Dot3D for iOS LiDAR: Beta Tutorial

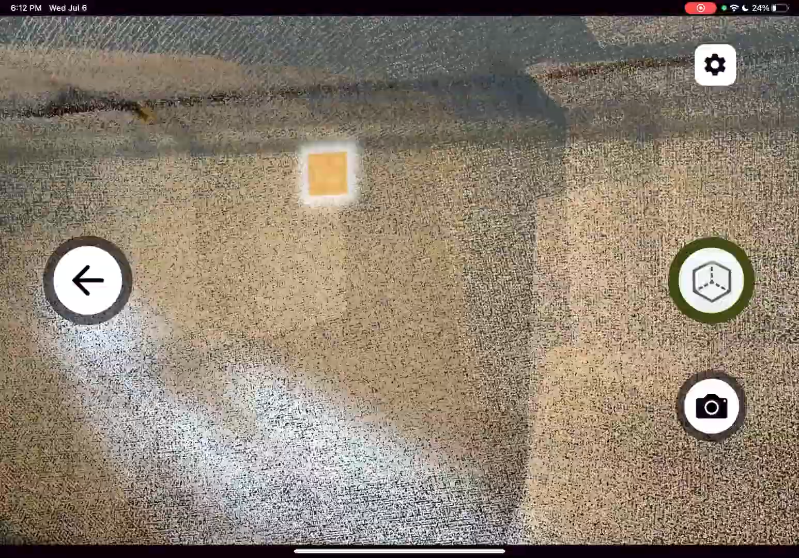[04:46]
Now we're going to finish up our scan on those same three April tags that we started at and close out.
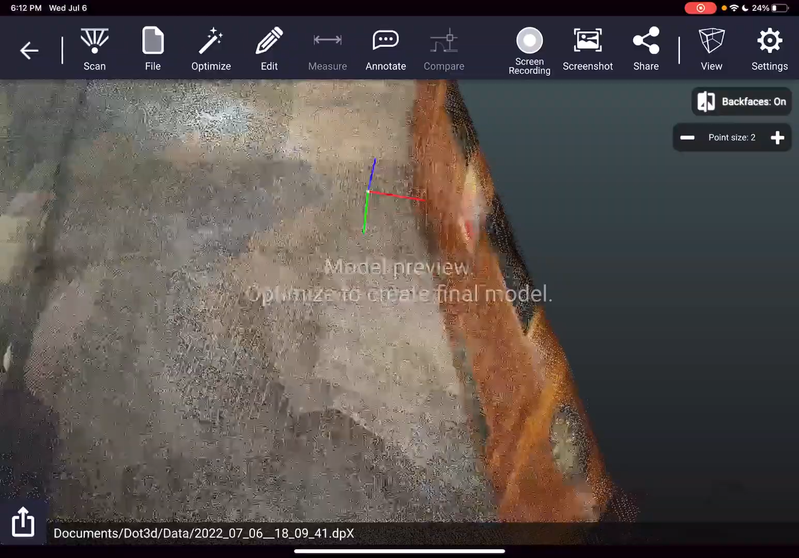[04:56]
So here we have a quick preview of all the data that was just captured.
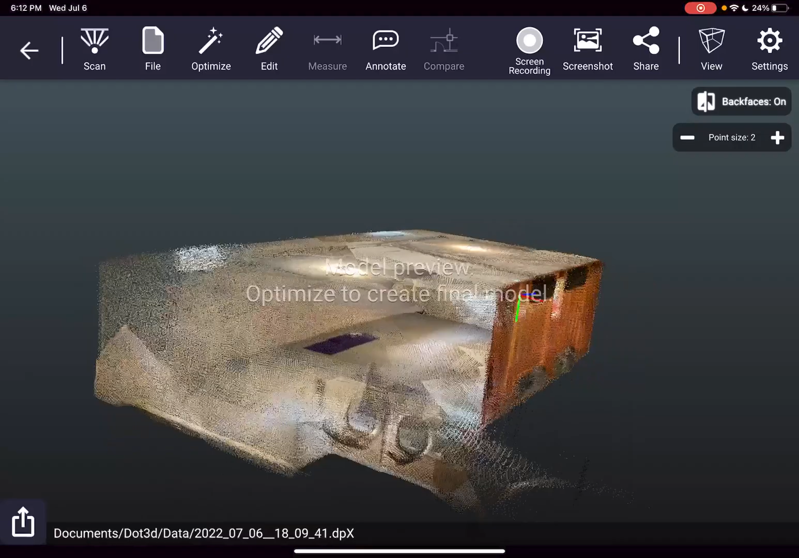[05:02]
This is not the final result, but it is a chance to just take a look at what you got, and it looks great.
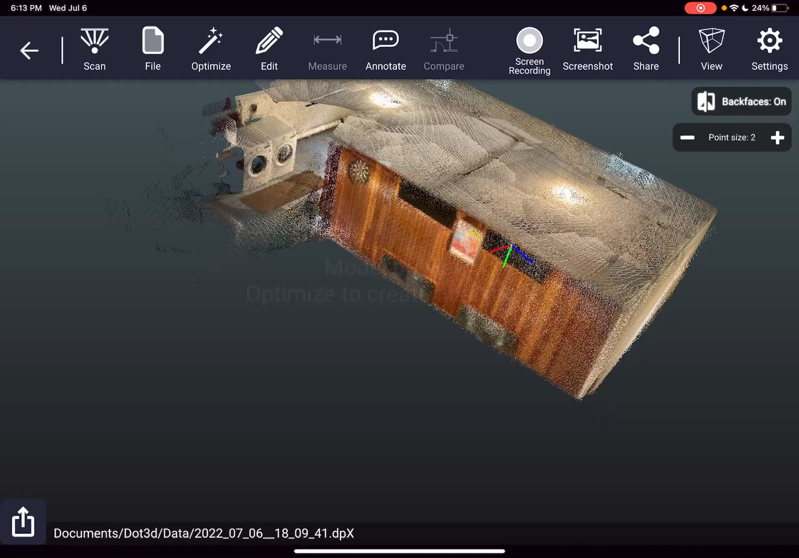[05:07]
So the next step is to optimize.
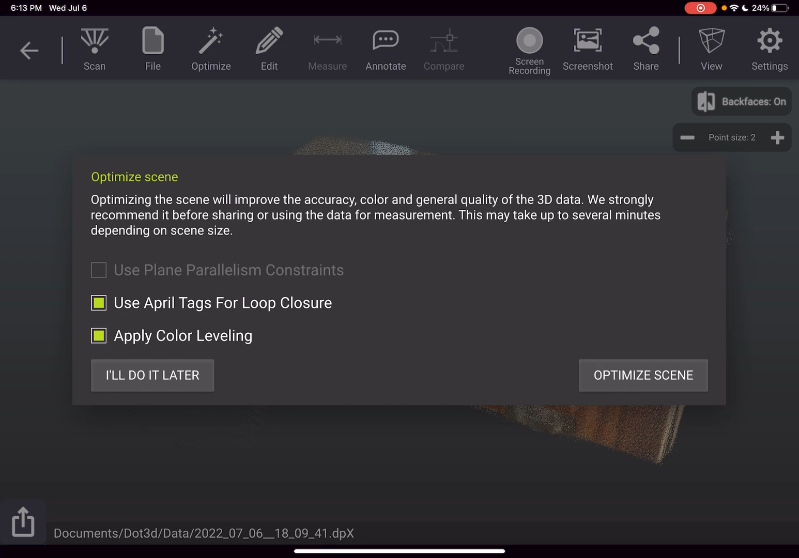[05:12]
And we typically will leave all the boxes checked by default to use April tags if you have them and apply color leveling to your scene and press optimize.
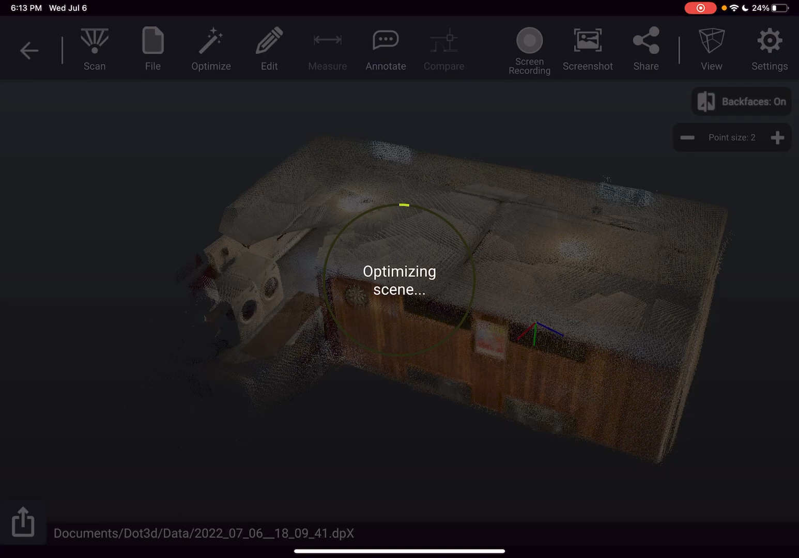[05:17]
What's happening here is it's leveling the colors throughout the scene. It's tightening the frame to frame alignment, cleaning up any noise that's recognized in the data, implementing any April tag or other targeting constraints if utilized.
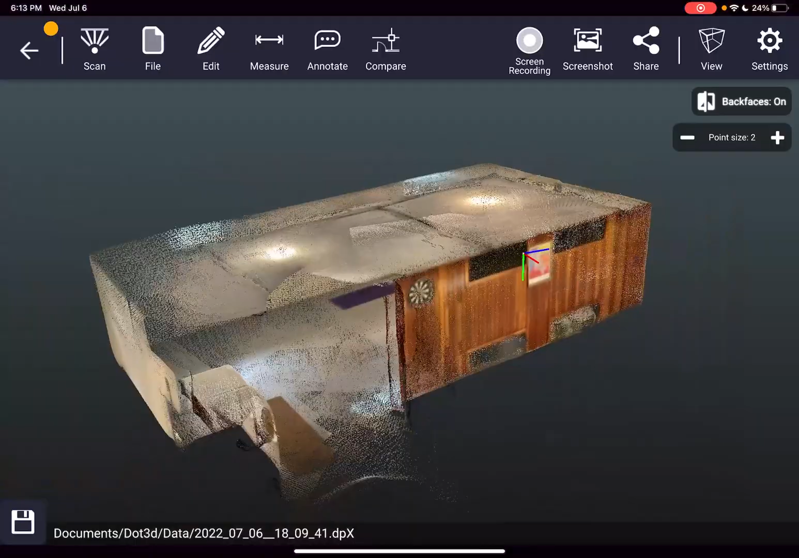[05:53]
You'll notice everything is a little bit brighter, cleaner, crisper, and just really looks great.
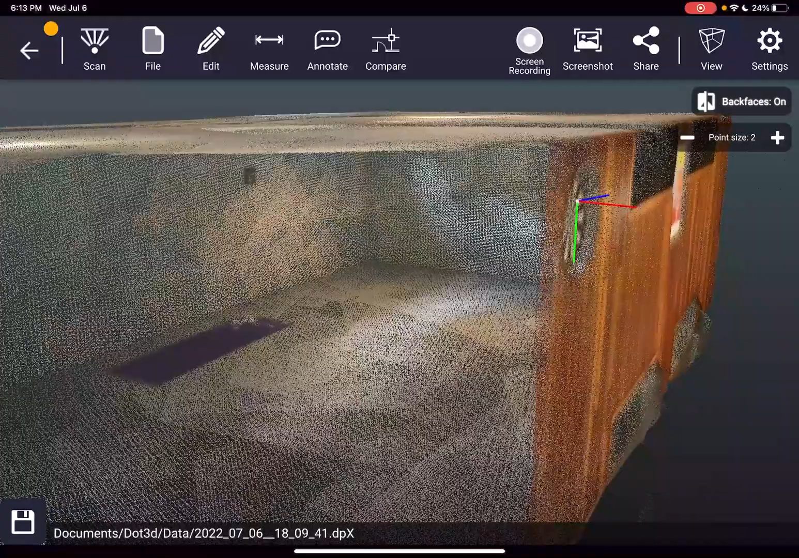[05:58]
You can toggle your back faces on and off in the top right.
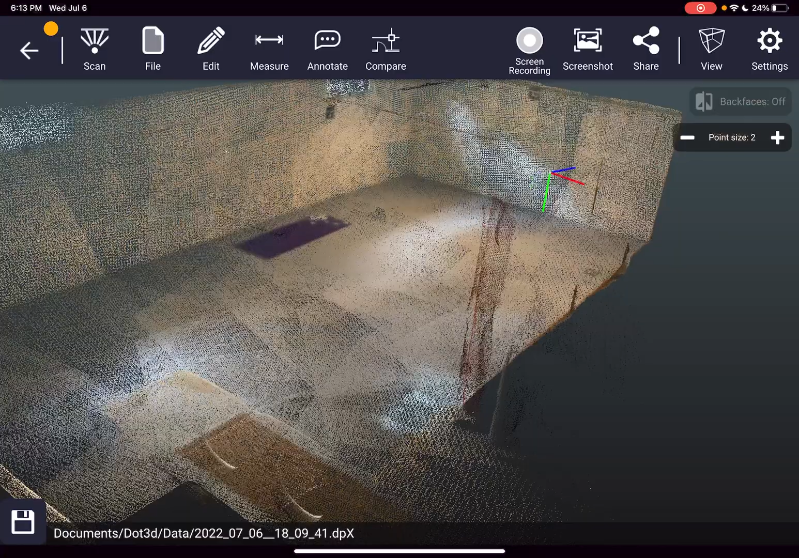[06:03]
So this will allow you to see through the foreground of your scan, which can be especially helpful for interior scans like this.
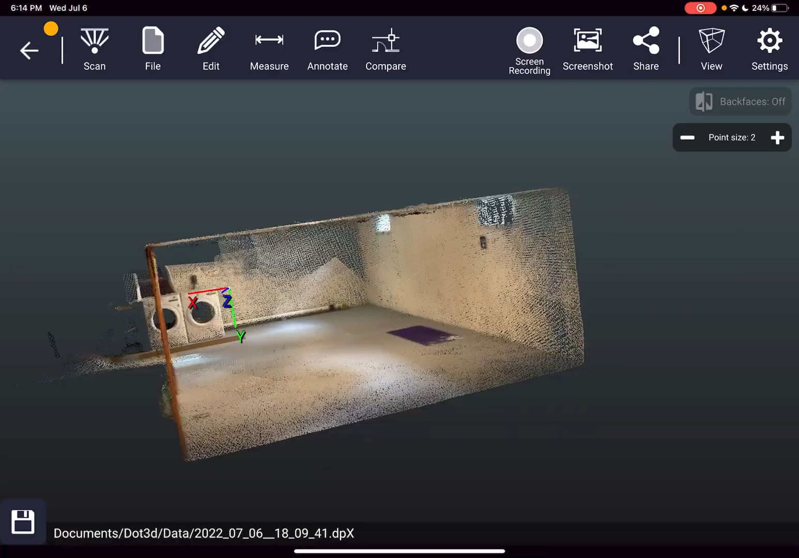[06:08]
And then move forward with your data from here and just toggle between the back face options at any point in time. So we'll go through some of the menu items in the top of the screen from left to right.
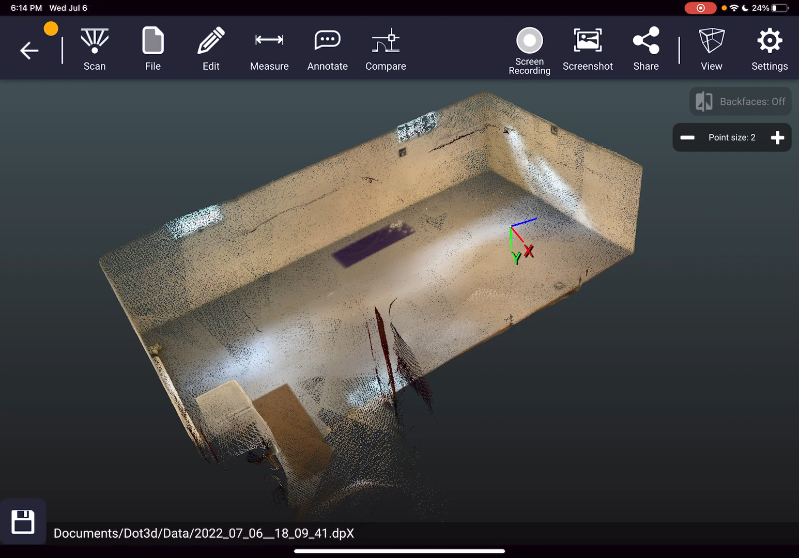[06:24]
So you see what is currently available in the beta and a little bit of what's coming soon. So from the edit tab here, we have four options. Cropping and quality filtering are not available quite yet, but those will be added soon. Same goes for targeting on the right side that's coming very soon to allow you to reference known measurements and known coordinates to particular targets in your scene.
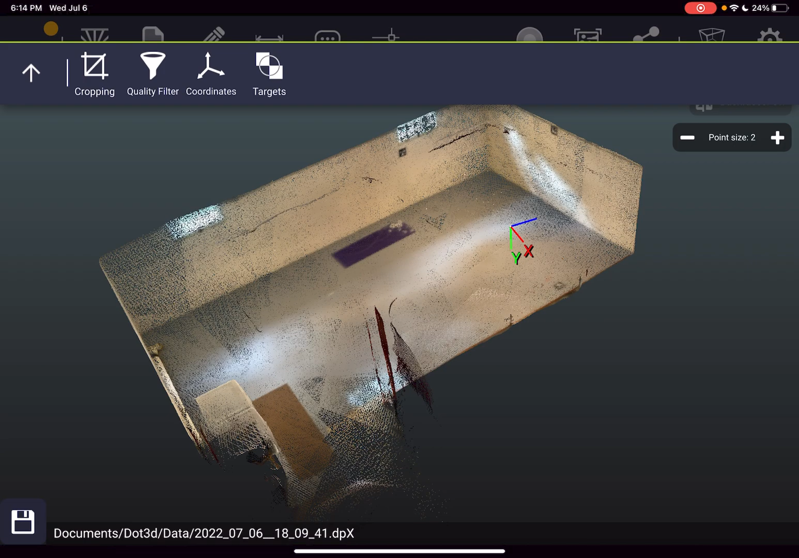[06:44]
So what we do have today is the coordinate system management. So I'll press coordinates and this allows you to
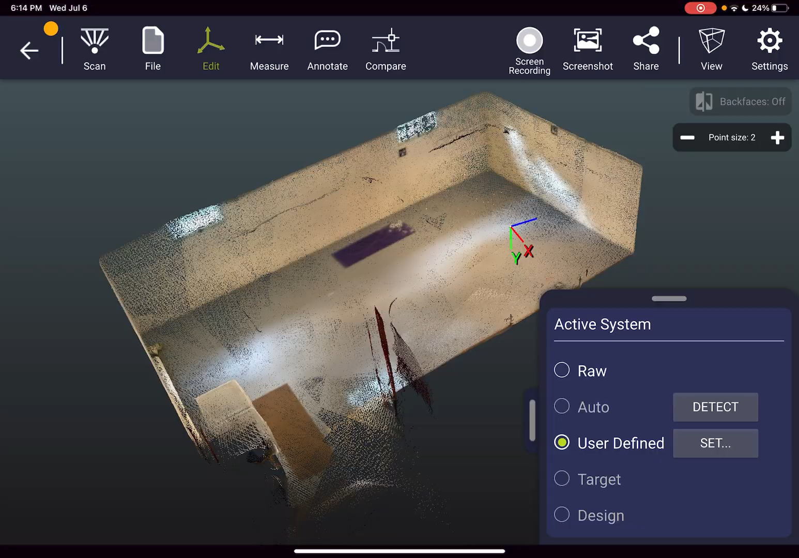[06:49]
reference your data set to a particular origin point or other coordinate within your scene.
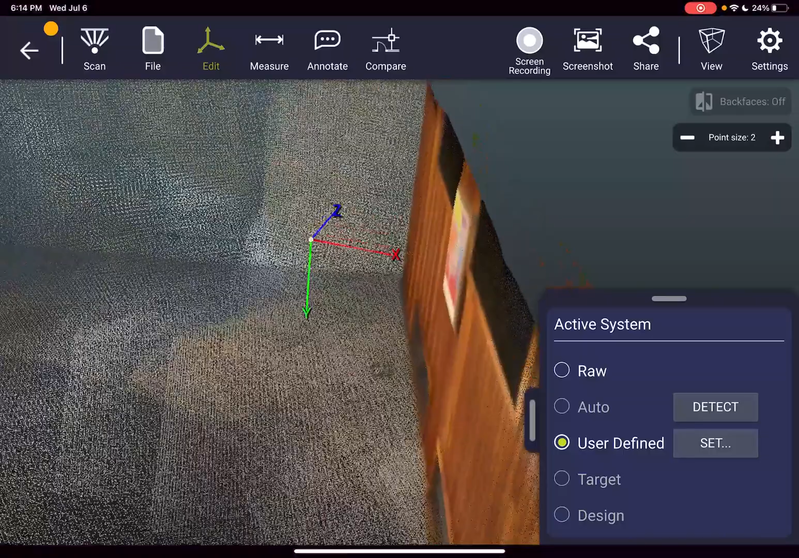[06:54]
So we see our X, Y, Z axis here floating in space. That was the start point of our scan.
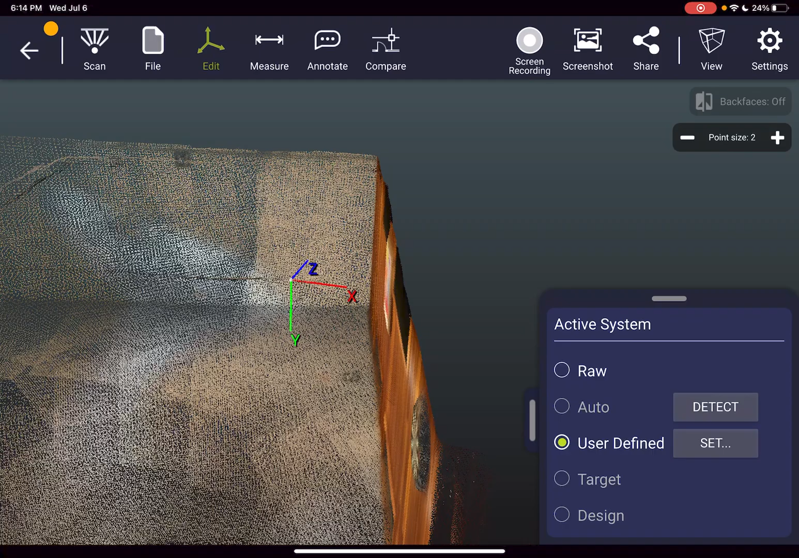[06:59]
But let's say we want to reset that to the corner of the room.
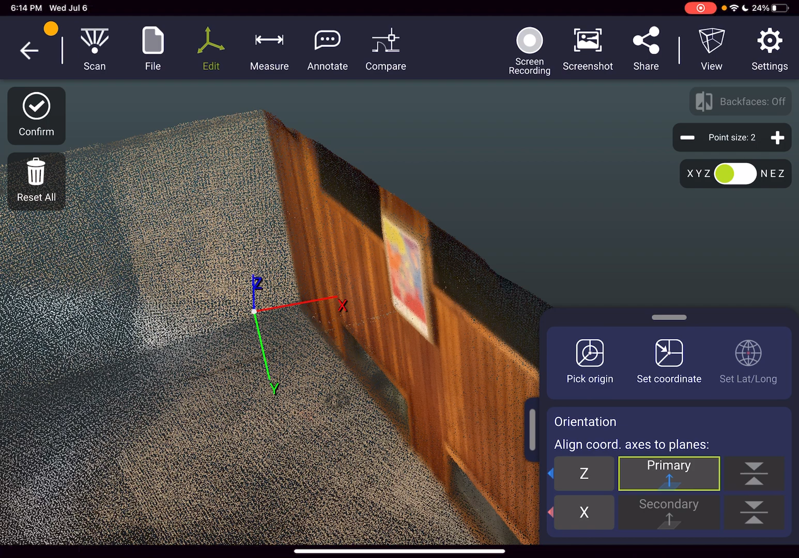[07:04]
I'll press set and either pick origin or set coordinate if you're setting it to a different particular coordinate.
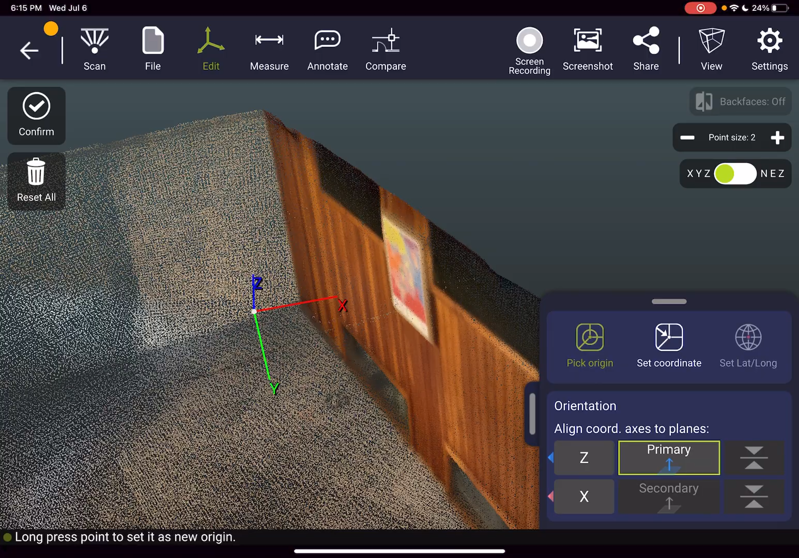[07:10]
In this case, we'll just set a zero, zero, zero and then press and hold on the screen to bring up this zoom icon. And then when you're at point that you want to set it to, you release.
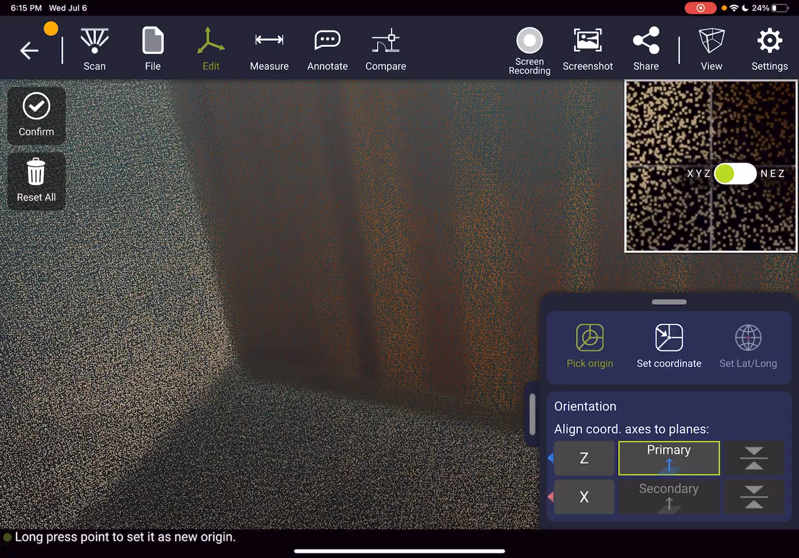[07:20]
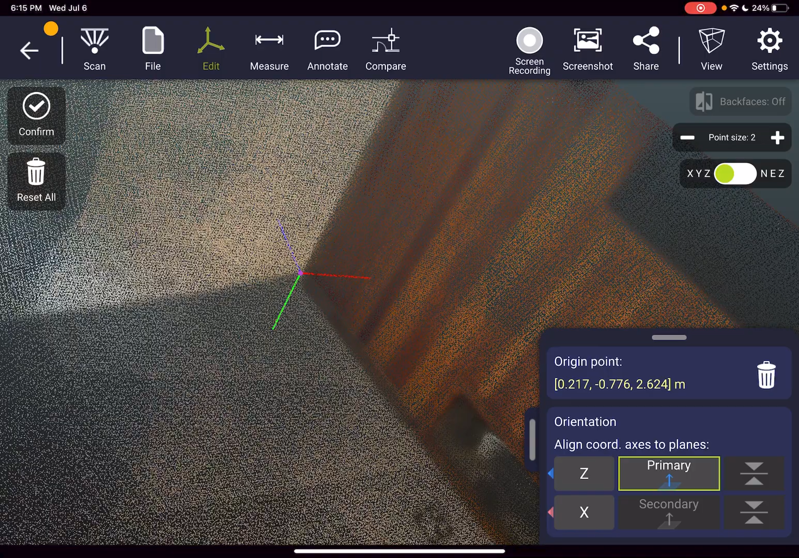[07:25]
Now we've set the origin point to the corner of the room and we can set our Z axis straight up by pressing primary and
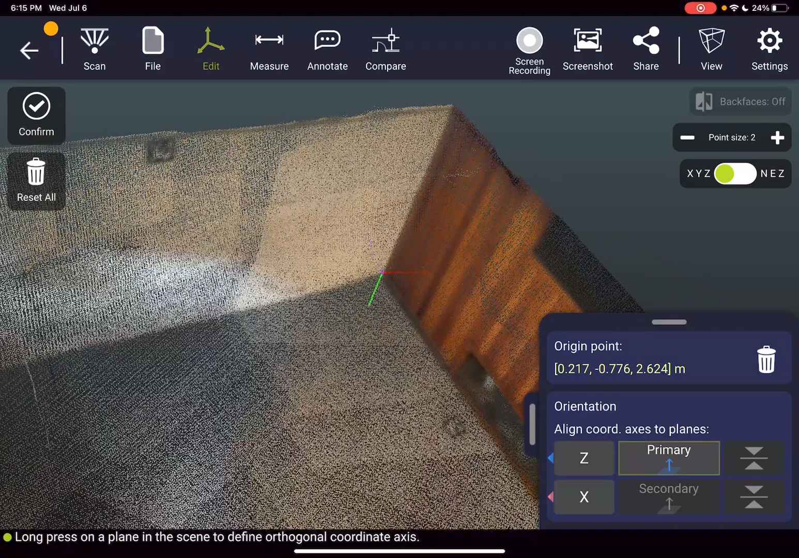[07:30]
holding on the floor and our X axis out of the wall by pressing secondary and holding on the wall.
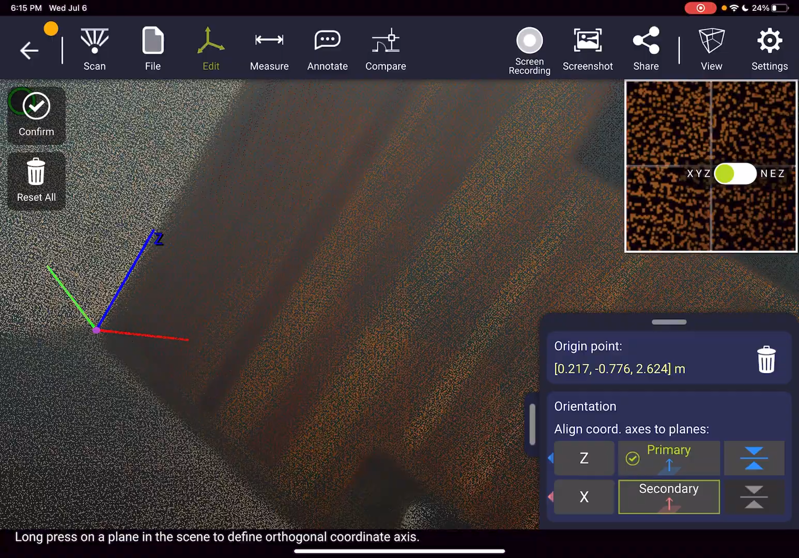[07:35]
Now every single point in the scene is referenced to this XYZ coordinate